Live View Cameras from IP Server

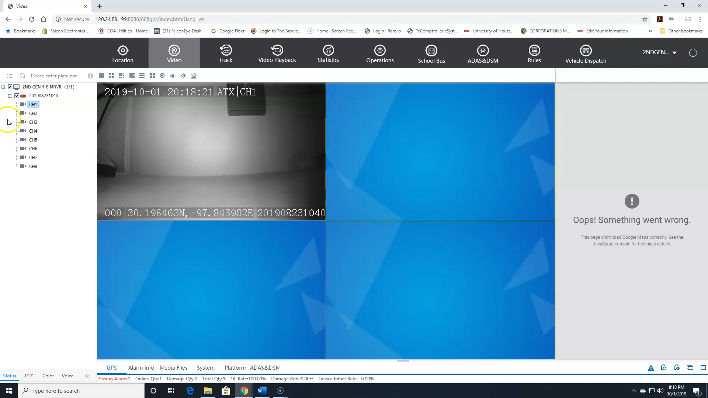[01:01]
I can go here now right click on channel 2 preview mainstream and